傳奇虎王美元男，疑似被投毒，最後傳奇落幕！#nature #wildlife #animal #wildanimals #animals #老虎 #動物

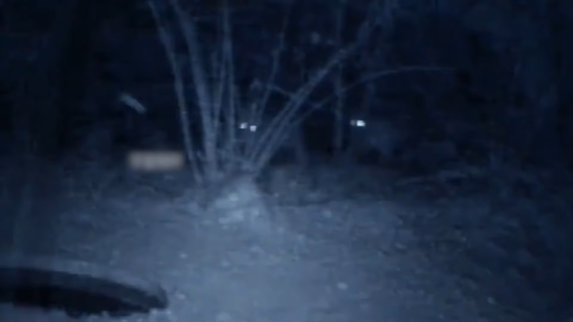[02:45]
2011年由于保护区极度缺少母虎数量护林员往幼崽所在的地方
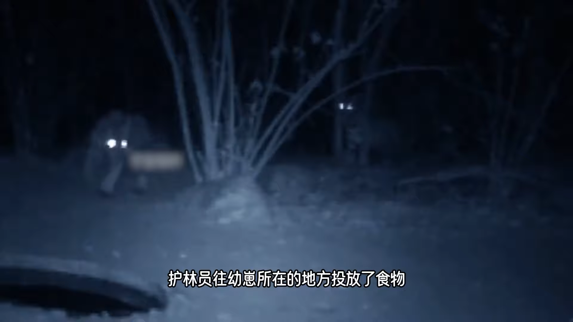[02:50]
投放了食物就在护林员担心食物被周围动物雕走后人们在黑暗之中惊喜地发现美元男正陪伴在幼崽身边